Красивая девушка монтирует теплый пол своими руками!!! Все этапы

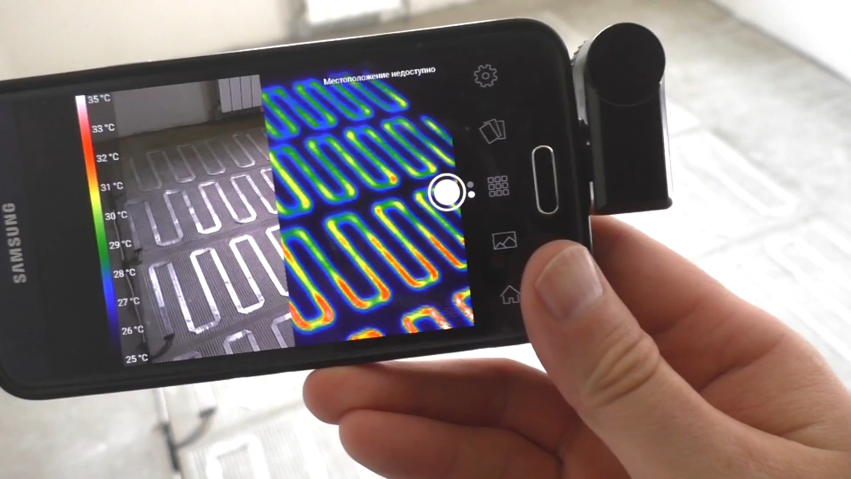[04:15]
On screen: scale top 35°C, scale bottom 25°C
Тут мой мобильный тепловизор оказался очень кстати. Так выглядит теплый пол.
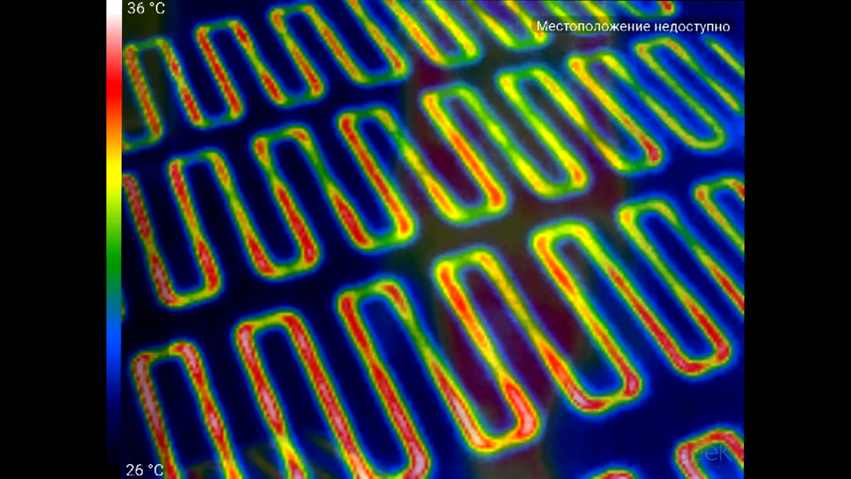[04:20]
On screen: scale top 36°C, scale bottom 26°C
А так выглядит Вика в тепловизоре. При укладке плитки следует подбирать клей, который подходит для теплого пола.